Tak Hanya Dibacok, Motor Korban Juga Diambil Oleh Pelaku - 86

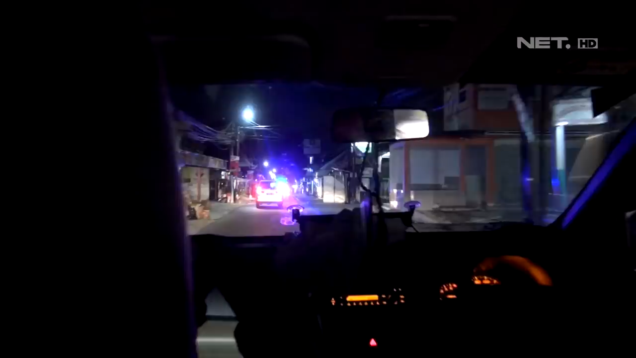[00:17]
Hari ini tim Raja Wali Patroli 1 mengadakan patroli sekitaran wilayah hukum Jakarta Timur.
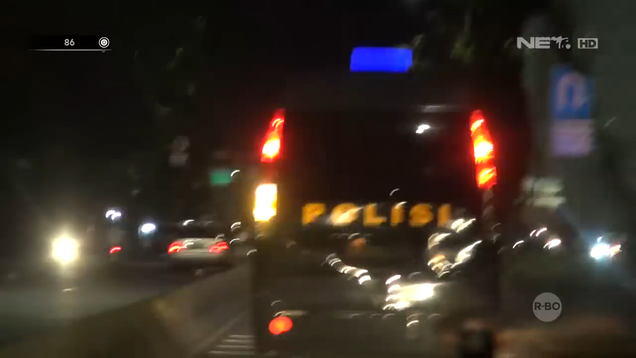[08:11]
Di perjalanan kita melihat 3 motor yang berjalan beriringan dan motor yang paling belakang membuang sesuatu.